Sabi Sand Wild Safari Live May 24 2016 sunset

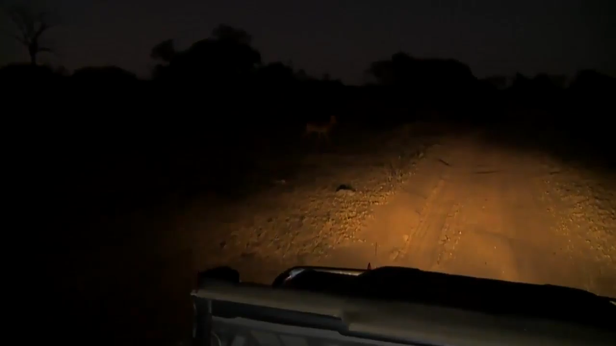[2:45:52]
Oh boy, are you going to go across in front of me?